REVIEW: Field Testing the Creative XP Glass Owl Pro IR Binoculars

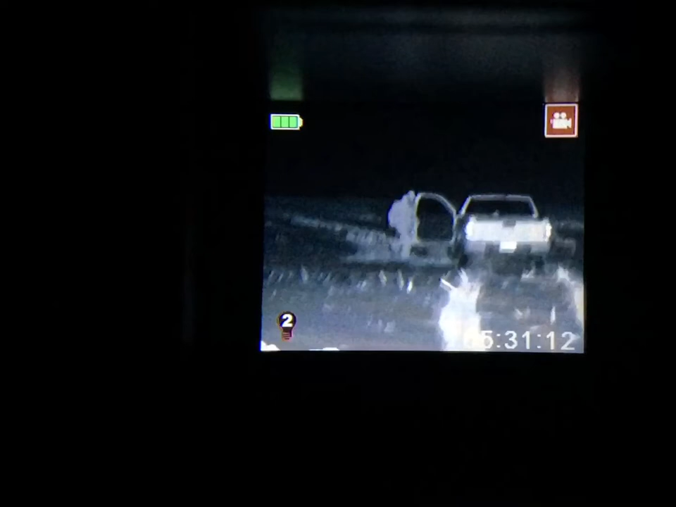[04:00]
And the IR3. And now back to off.
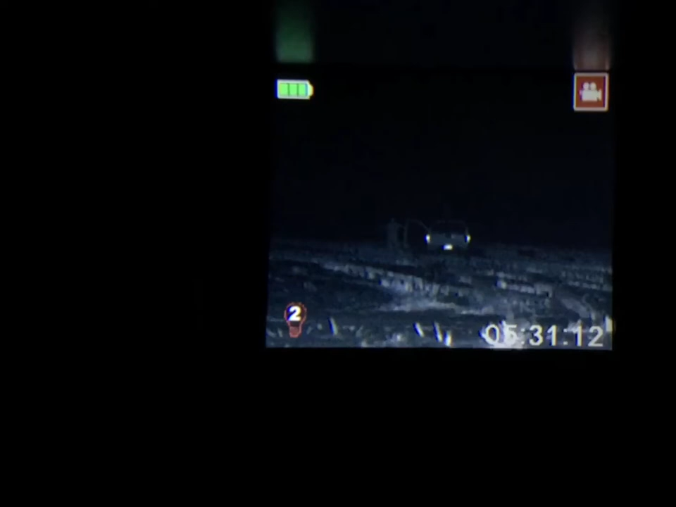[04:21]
And a third IR. Right now Hank's at about 750 feet.
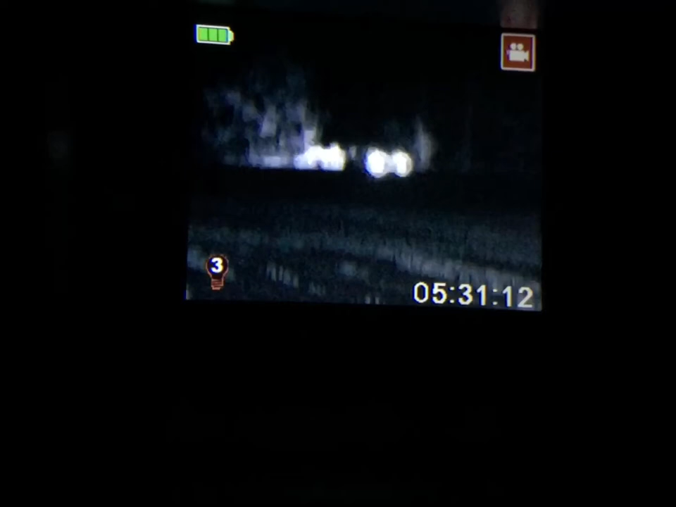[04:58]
And it's just pretty tough to see. Maybe we can see the headlights.
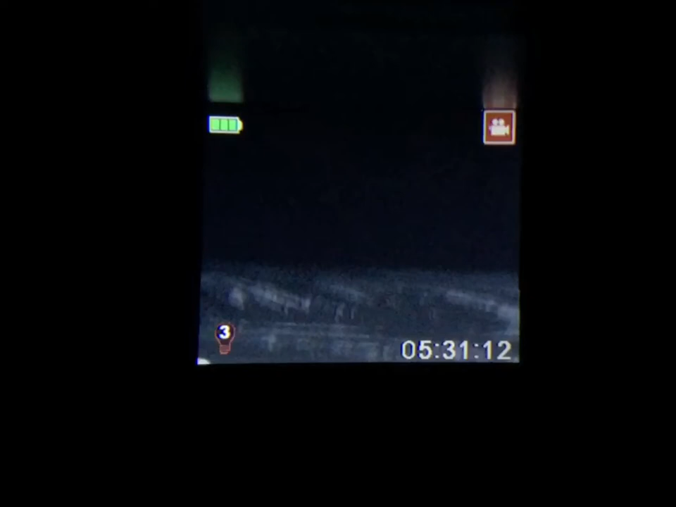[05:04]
All right, turn on your lights and come on back. So what Hank's doing, he has his parking lights on.
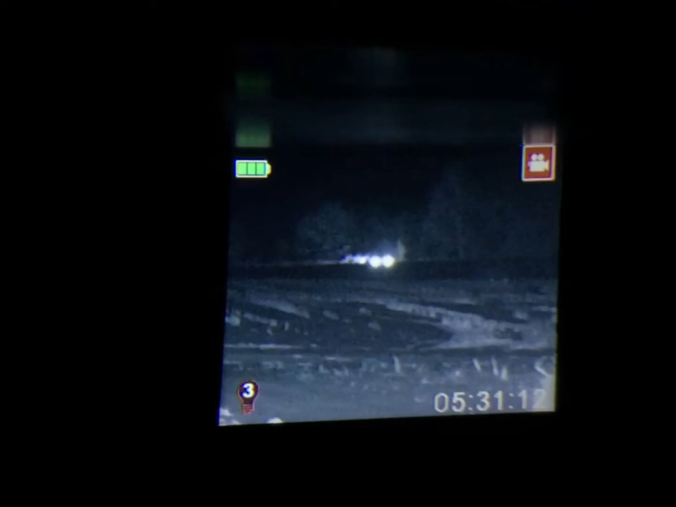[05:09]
And he's driving back. That's what it looks like in reality.
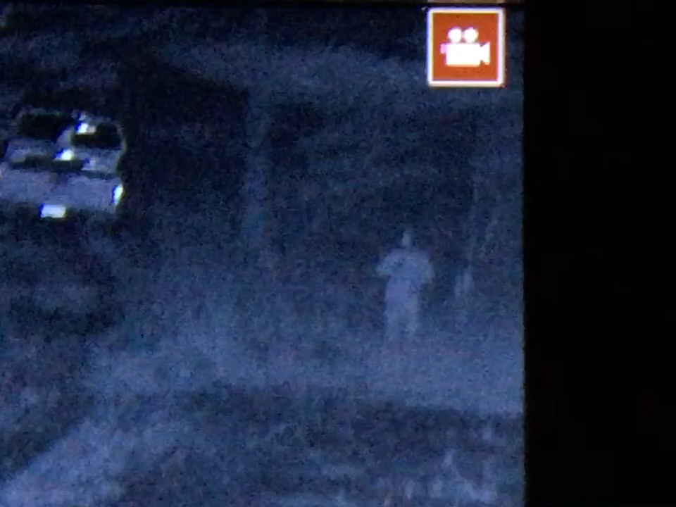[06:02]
And Hank is standing just to the right in the tree line. And there's no question, anything up to probably 500 feet, this thing's going to be pretty good.